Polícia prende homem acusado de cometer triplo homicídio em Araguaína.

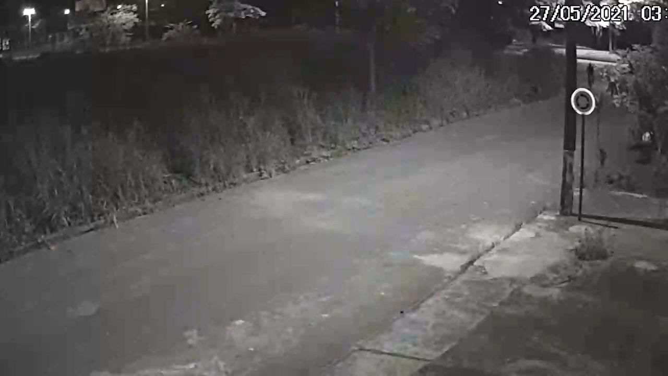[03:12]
Nós temos, inclusive, uma imagem na qual o nosso autor foi reconhecido por diversas testemunhas, próximas à cena do crime, em que ele sai pedalando essa bicicleta.